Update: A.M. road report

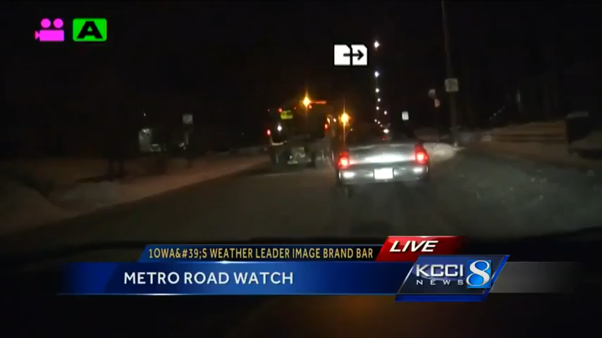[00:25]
HARD ALL NIGHT LEAVING THE INTERSTATES IN PRETTY GOOD SHAPE THIS MORNING. IT'S THESE CITY STREETS AND SIDE STREETS THAT YOU MAY RUN INTO SOME TRICKY SPOTS ON. AS YOU CAN SEE SNOW IS PRETTY WELL PACKED DOWN AND TRYING TO DETERMINE WHAT LANE YOU ARE IN WHERE THE LINES ARE THAT COULD BE TRICKY AS WELL AS STOPPING SLOWING DOWN SO TAKE IT EASY OUT THERE IF YOU ARE HEADED OUT RIGHT NOW.
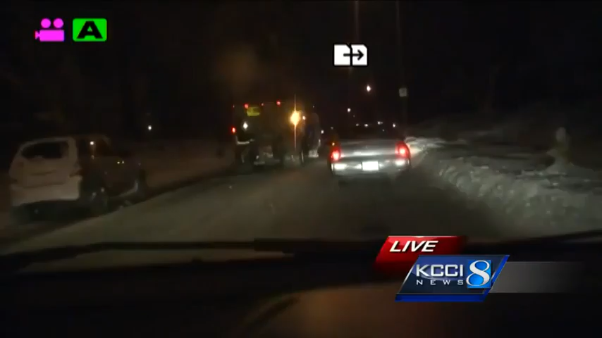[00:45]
WE'LL KEEP BRINGING YOUR LIVE PICTURES ALL MORNING LONG ON THE D-O-T'S WINTER DRIVING MAP AT 511IA.ORG. THAT'S SHOWING US JUST HOW MUCH THINGS HAVE IMPROVED THIS MORNING.